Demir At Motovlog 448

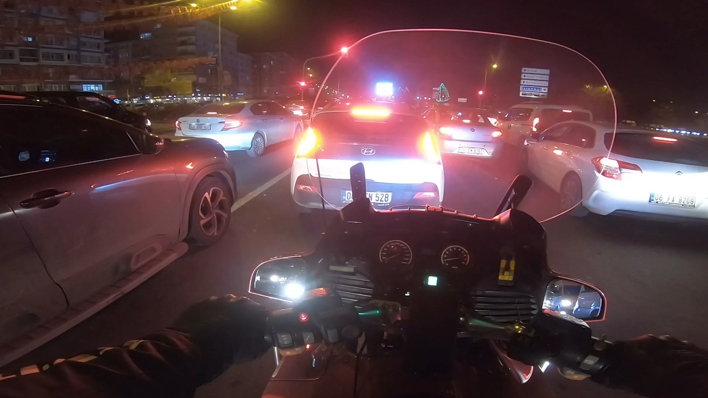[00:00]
Bugün 20 Aralık 2023 Çarşamba. Teyzenle eniştem yarın hac yolcuları. Bu akşam ziyaret edeyim istiyorum. Dedemi de görmüş olurum. Uzun zamandır görmüyorum. Ama tabii şehrin bu tarafına mesai saatleri çıkışta gelmediğim için o kadar büyük bir kalabalık var ki yani tarif etmesi gerçekten zor.
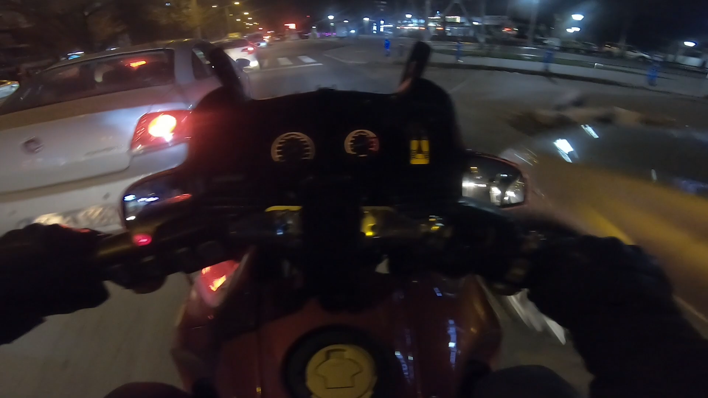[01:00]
Bu şekilde aralardan geçmek için uygun mesafe yok. Belki şurada biraz ön atlayabilirim. Şu fokusun arkasına girelim diyeceğim. Fokus freni yaptı. Hoş bir durum değil şu yaptığım ama.
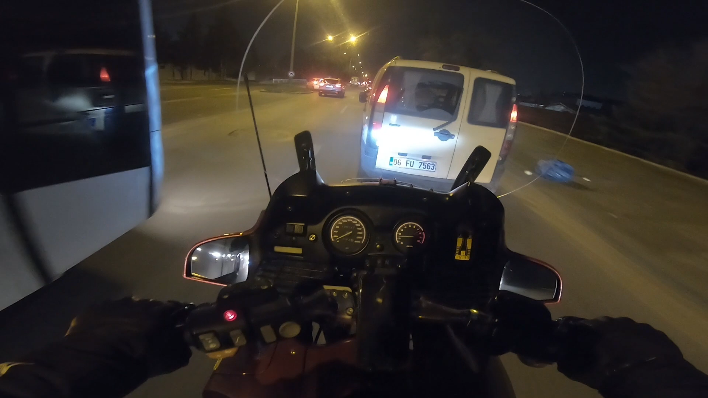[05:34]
O yüzden böyle kullanıyoruz. Sadece, ha bakın duyuyorsunuzdur belki. Polis arabasının onunla hemen yanından araya girdik. Ne yapalım, yapacak bir şey yok.
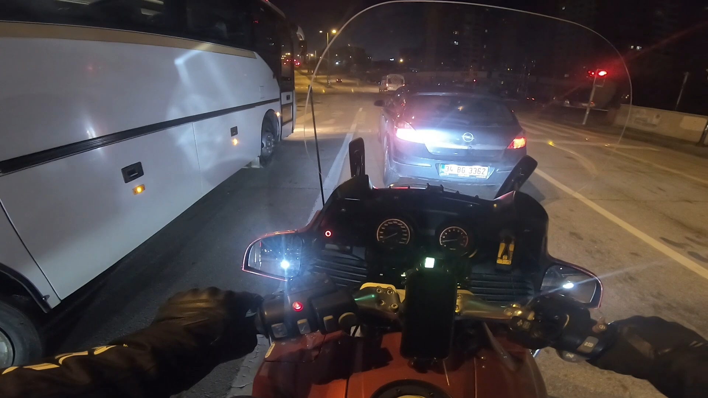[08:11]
Geçemezmişim. Geçerim de daha geniş açıdan almam lazım. Onun için de yer yok. Burası da sıkıntılı yerlerden biri. Buradan giriyorsun, soldan gelenler dümdüz gidebilir, sağa gidebilir, ortaya gidebilir. Şurası gibi.